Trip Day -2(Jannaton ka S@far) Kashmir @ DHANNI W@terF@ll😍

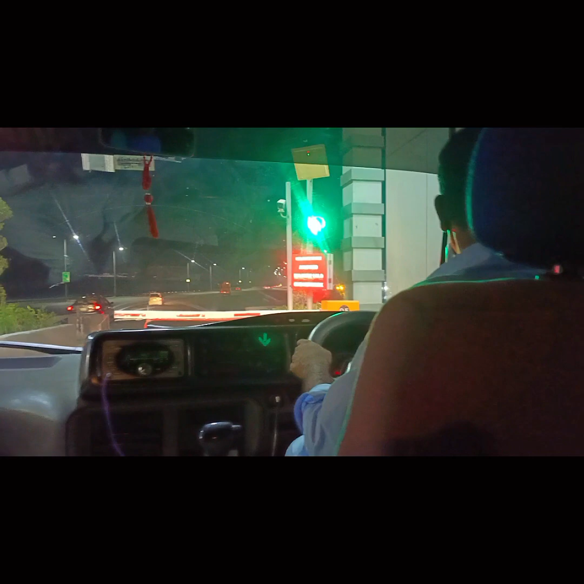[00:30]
और यहाँ पर हम जा रहे हैं लाहौर से इस्लामाबाद की साइड पर। ये पूरा सफ़र जो है वो हमने रात में किया था और सुबह हम इस्लामाबाद फैज़ाबाद पहुंच गए थे।